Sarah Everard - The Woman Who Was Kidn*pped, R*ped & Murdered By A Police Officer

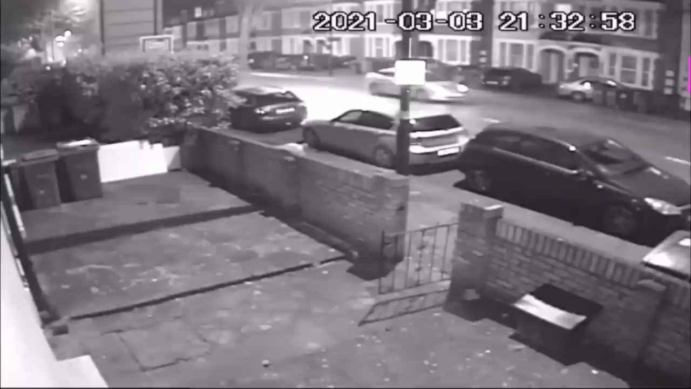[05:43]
Wayne is picked up on the same road in his hire car, hunting down potential victims. Sarah's seen here at the same time,